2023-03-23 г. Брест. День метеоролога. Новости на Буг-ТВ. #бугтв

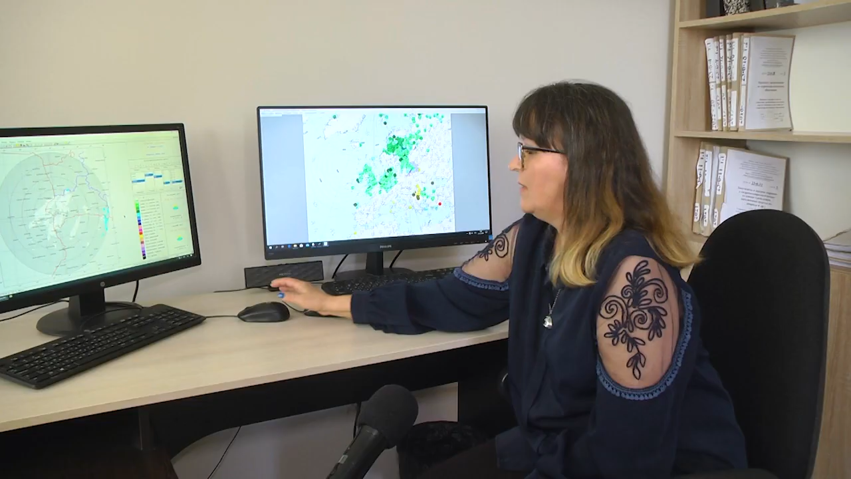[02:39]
Вот это 10.50, то есть это свежая картинка.
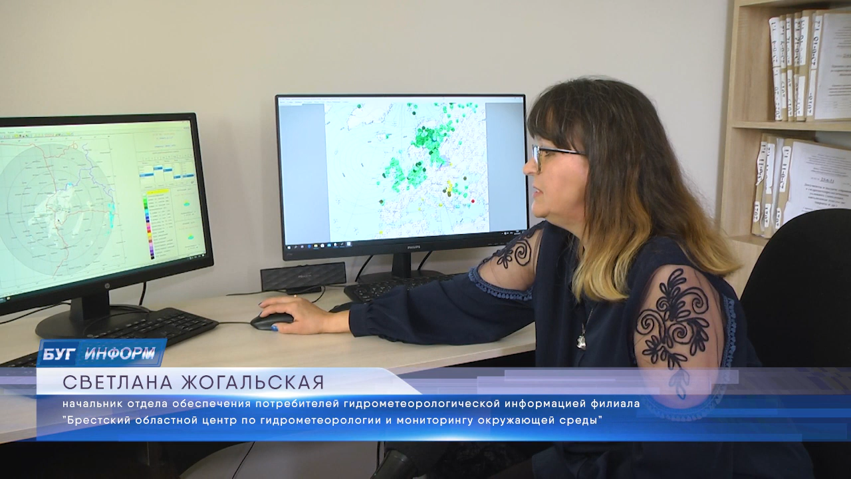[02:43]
Мы видим облачность, кое-где вероятность осадков. Вот такой, здесь можно прочитать,
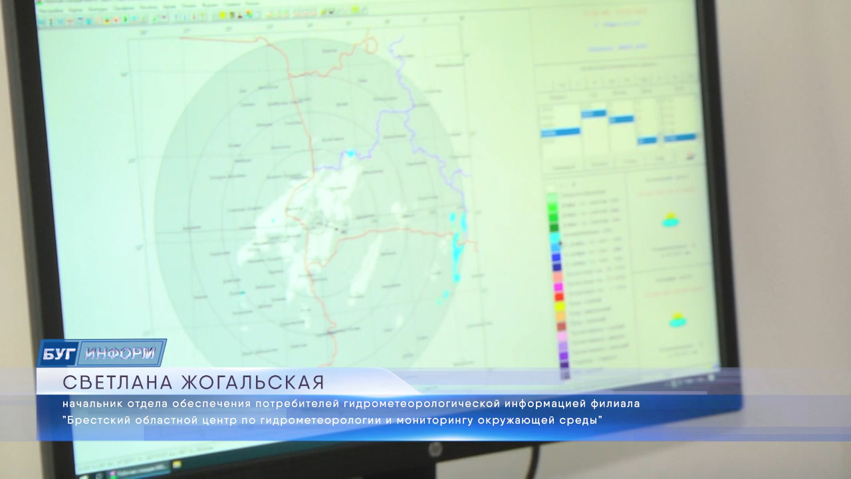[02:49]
здесь конъективная облачность, то есть облачность разных видов.